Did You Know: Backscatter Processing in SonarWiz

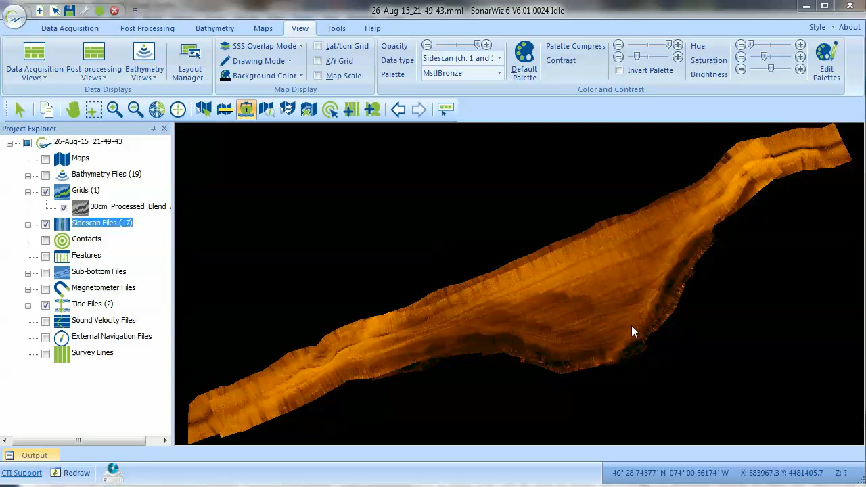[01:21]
The 600 kHz side-scan record was acquired with Sonarwhiz using an EdgeTec 6205 sonar, which collects dual-frequency side-scan and bathymetry. Underneath the side-scan layer, I've loaded the process backscatter from the bathymetry data.
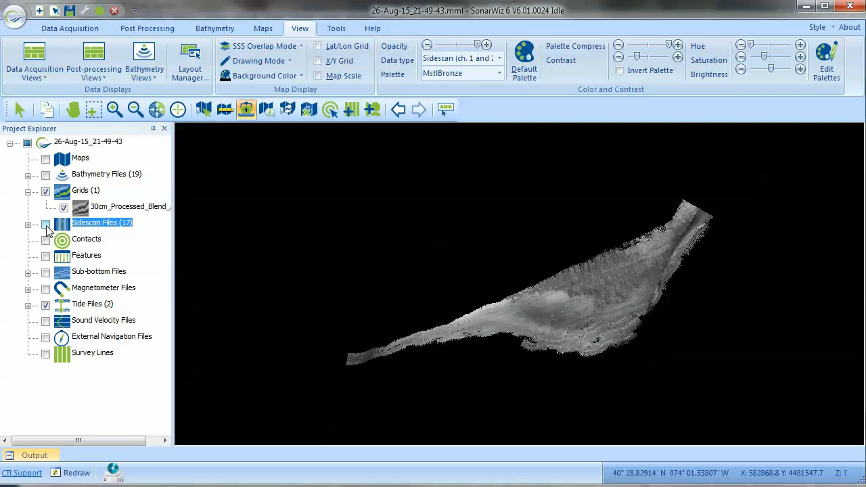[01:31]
Let's zoom in to compare the data in more detail. In the bronze-colored side-scan layer, we can see the boundary between the lighter and darker sediments.